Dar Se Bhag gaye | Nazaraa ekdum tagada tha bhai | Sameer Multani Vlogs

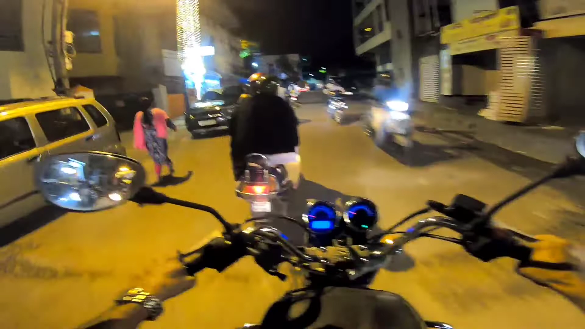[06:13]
ज्यादा खतरना कि यहां पे लाइटिंग देवाई थे देपा आले भीटे लाइटिंग जला रहे हैं फिर्टेव हैं यहीं व्यूटी है